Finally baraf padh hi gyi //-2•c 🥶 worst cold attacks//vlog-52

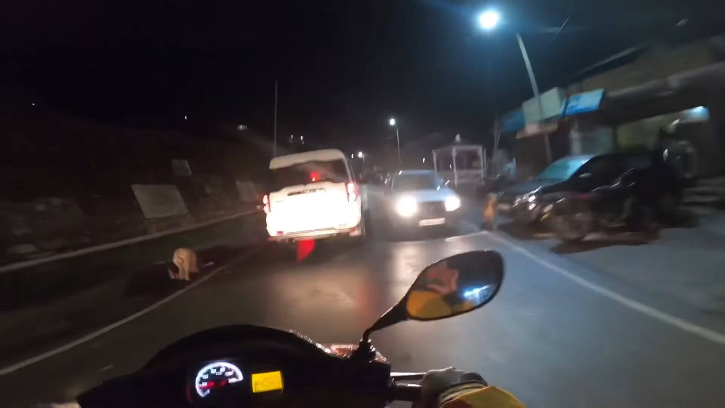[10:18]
आप ये देखिए, जाना इधर है, इंडिकेटर इधर दे रहा है। वाह क्या वाह क्या सीन है।
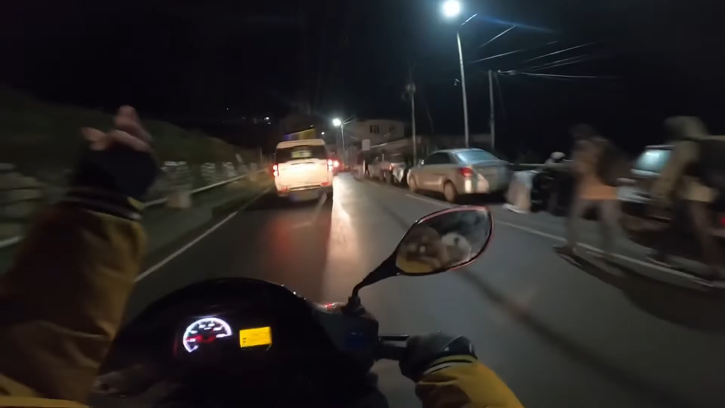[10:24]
आओ अब लेंगे हम नीचे ऐसा करके और ऐसे ले लेंगे नीचे।